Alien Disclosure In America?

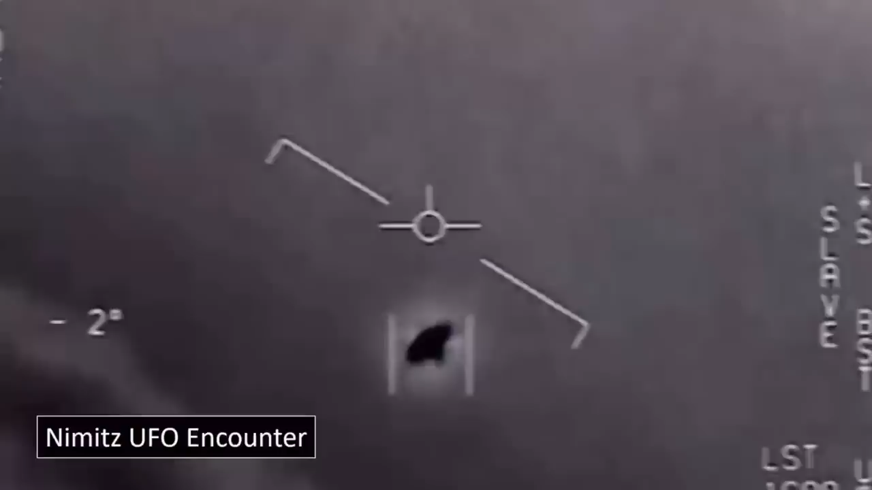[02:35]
They could not identify the signal's intended message, due to them never having encountered such a signal before. It didn't strangely match any given off by any known modern aircraft. Jet fighters were subsequently deployed to the UFO's location.
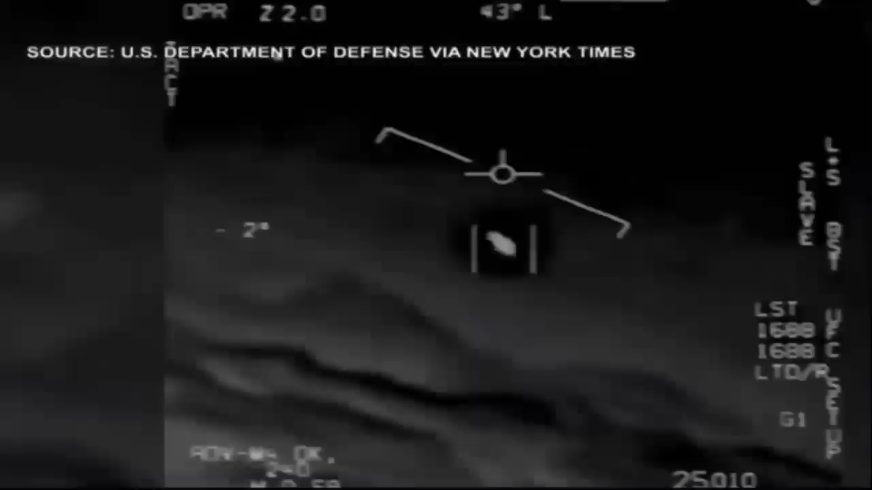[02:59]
One of the jets in particular succeeded in recording substantial, compelling, and as yet unexplained maneuvers. In 2017, the government released a number of recordings of the encounter. To the public, however, it seems that this so-called disclosure was anything but.
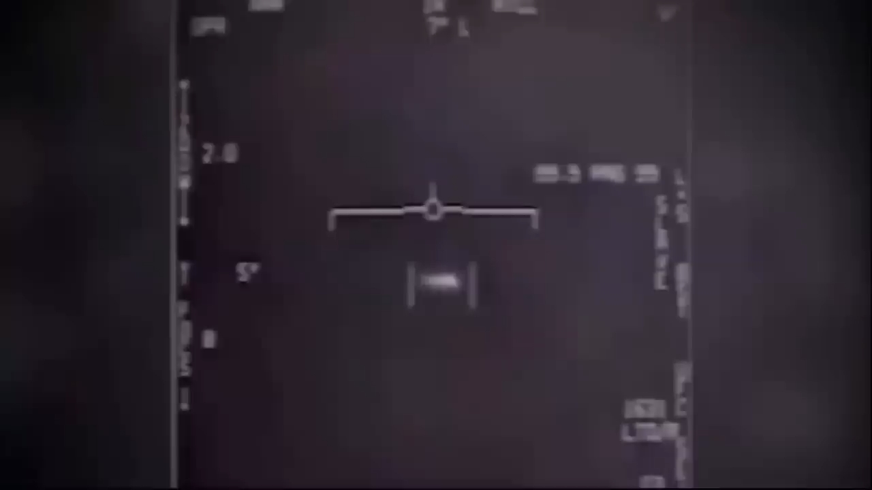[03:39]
After detecting the object, the men successfully captured footage of the UFO's incredible capabilities.
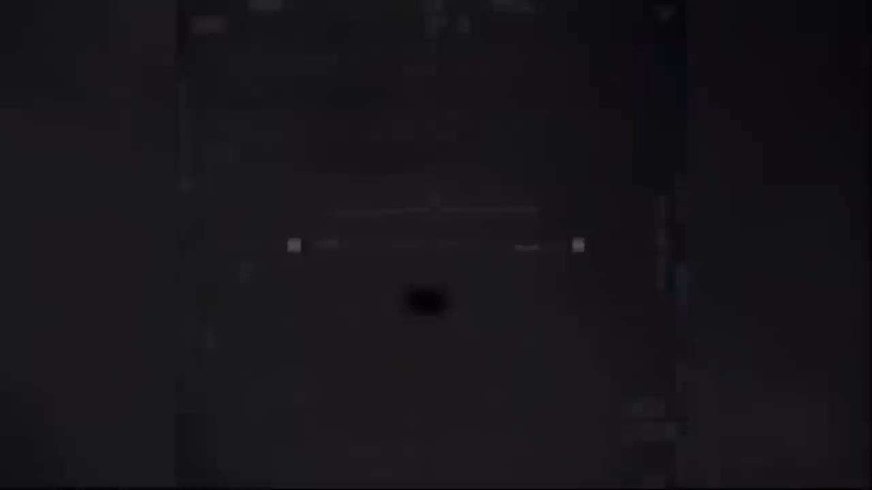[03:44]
The object would quickly change altitudes, sometimes lurking 80,000 feet nearly instantaneously.
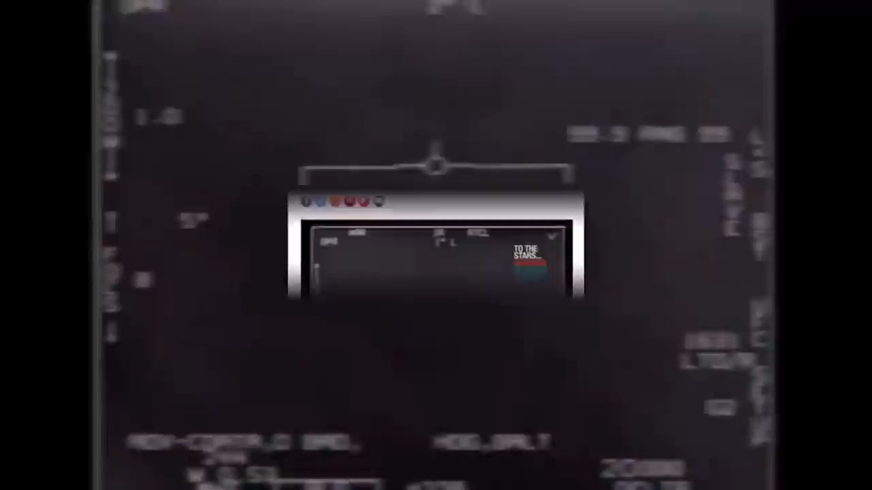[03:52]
Yet, due to this confiscation of data by this unknown group, who not only had they never heard of, but seemed to carry near limitless superiority of the military operations, they rarely spoke of the incident.
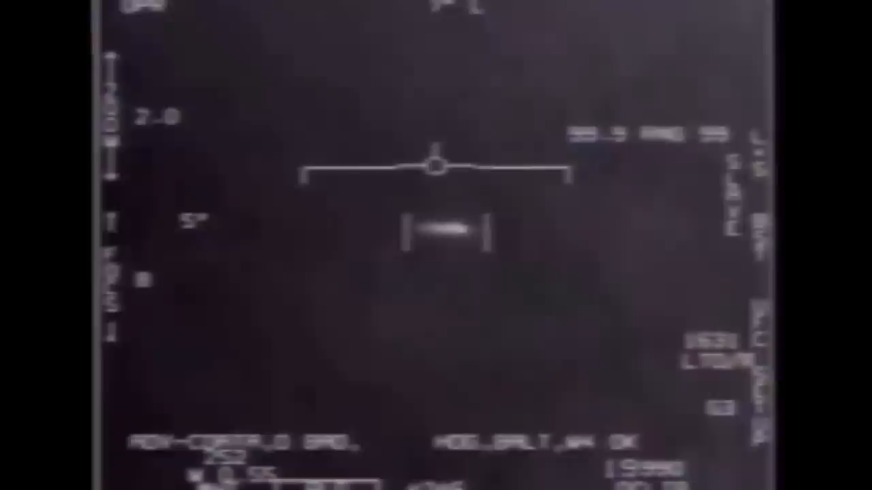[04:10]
They further claimed that the so-called Tic Tac gave off a phosphorus glow at night and would dart around in various directions, said one of the veterans, Gary Voorhees, who looked at the object through binoculars on the ship.